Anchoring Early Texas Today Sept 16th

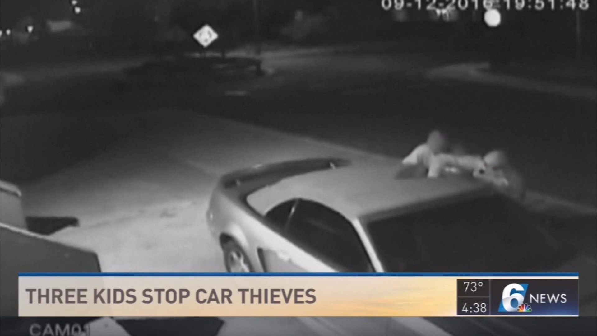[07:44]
But those would-be robbers got a big surprise when three neighborhood kids armed with pipes and sticks ran up and scared them off.